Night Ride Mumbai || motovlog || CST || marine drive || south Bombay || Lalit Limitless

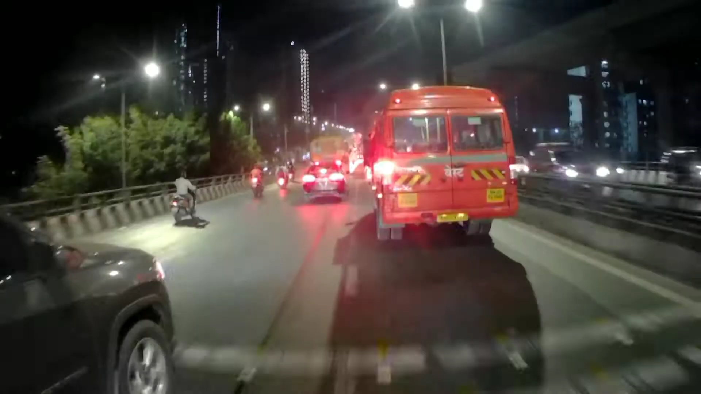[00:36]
अपने मुंबई पूरे का ट्रैफिक एज यूजुअल वैसे का वैसे भरा हुआ है वेस्टर्न एक्सप्रेस हाईवे,
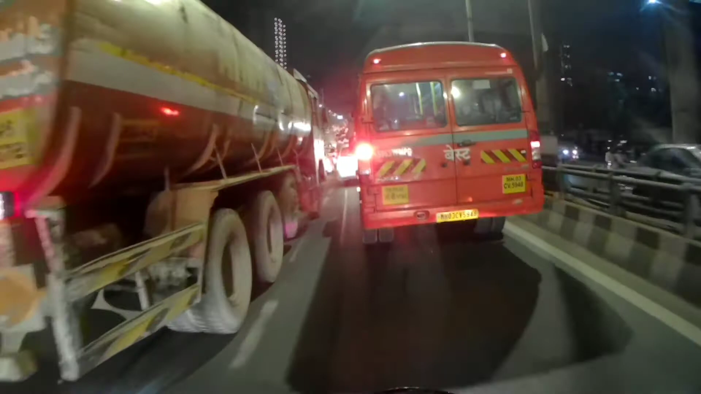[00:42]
जिससे अपन कभी खाली रहने की उम्मीद तो कर नहीं सकते. क्या कर रहे हो चाचा?
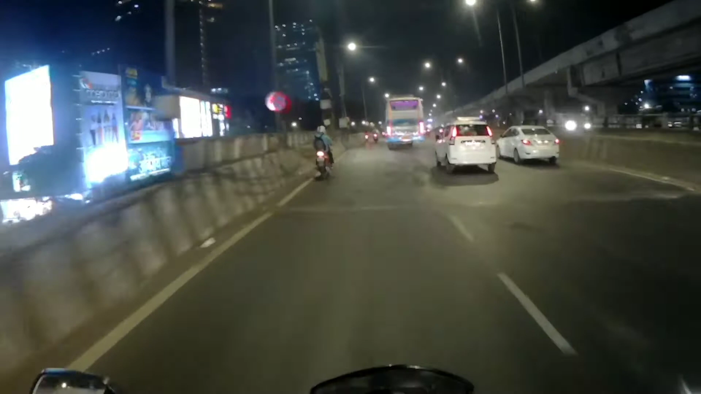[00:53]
पिछले 10 साल से आस लगाए बैठा हूँ कि कभी तो ये रास्ता ठीक हो जाए, लेकिन लग नहीं रहा है कि अगले 10 साल तक भी ये ठीक होगा. यहाँ पे ना पोर्टल्स नहीं है, लेकिन ना जैसे पता है रास्ते ना ऐसे
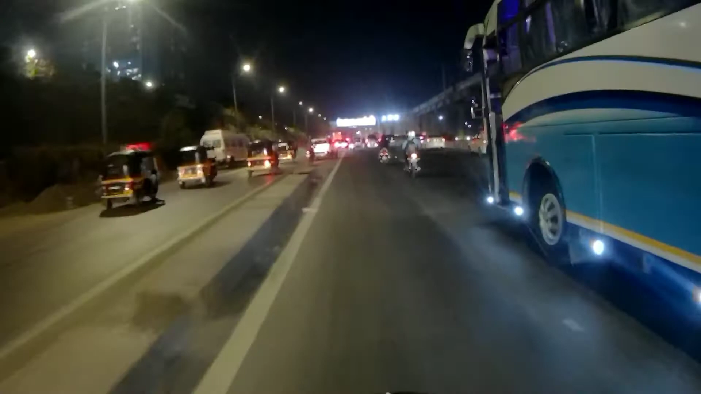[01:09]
कहीं पे डांबर ज्यादा डाला है, कभी कहीं पे कम डाला हुआ है,
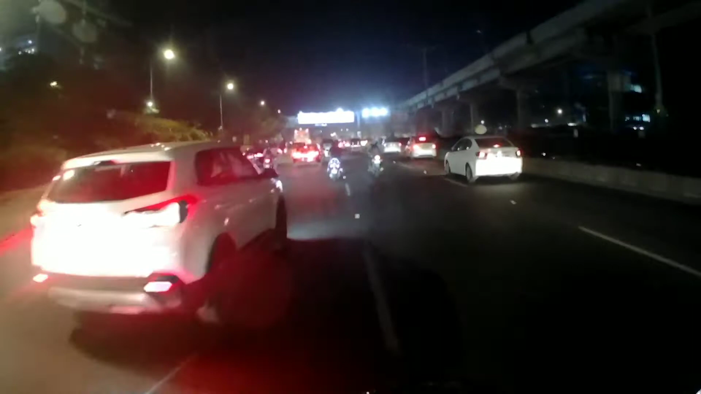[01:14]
तो इट्स लाइक बहुत एकदम ऐसा अनइवन सा रोड हो चुका है. बाय द वे अपन को ब्रिज नहीं चलने का है, हमें पेट्रोल भरना है, तो वी नीड टू गो डाउन.
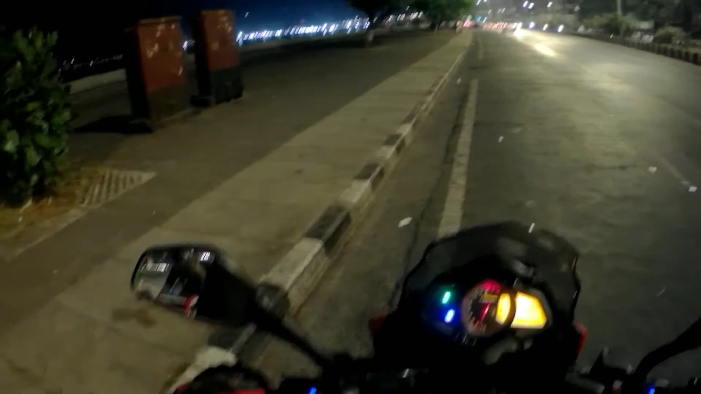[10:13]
यार मरीन लाइन हम पहुंच तो गए लेकिन पुलिस वाले रुकने दे नहीं रहे तो मतलब नहीं यहाँ पे अभी रुक के। अदरवाइज क्या बताओ क्या सुंदर नज़ारा। इट्स टोटली वर्थ इट यहाँ पे रुकने के लिए.
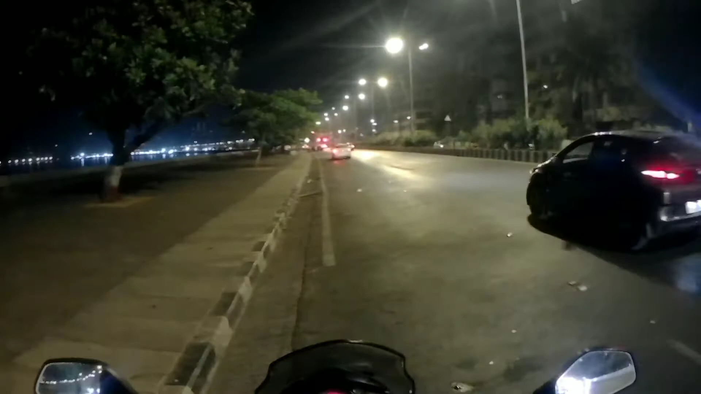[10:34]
लेकिन अनफॉर्चुनेटली जो पैदल आए दे कैन स्टे बिकॉज पार्किंग इज नॉट अलाउड. और मुझे भी किसको पकड़वाना है तो आई थिंक ये जिसको मेरे को बाबा फालू का भी खाना है. पहले मेरा ऑफिस का टाइमिंग था सम इवनिंग 6 to 3 मॉर्निंग 3. तो कई बार ऐसे होता था कि हम लोग ना ऑफिस से निकल के फर्स्ट ट्रेन पकड़ के सीधा इधर आ जाते. हार्डली 45 मिनट्स लग जाता था अंधेरे से चर्च गेट आने में.